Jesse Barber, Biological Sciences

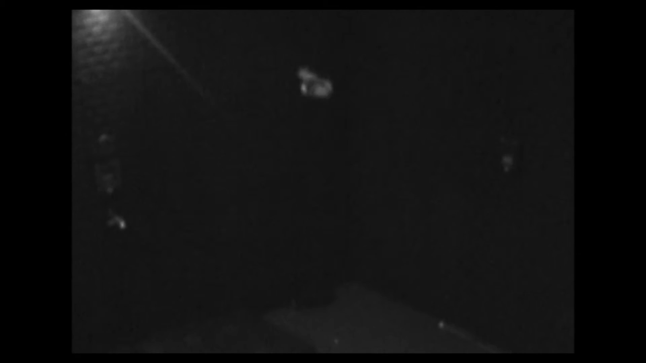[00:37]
as the bats approaching the rear end, they blast sound out and jam their ability to localize with sonar.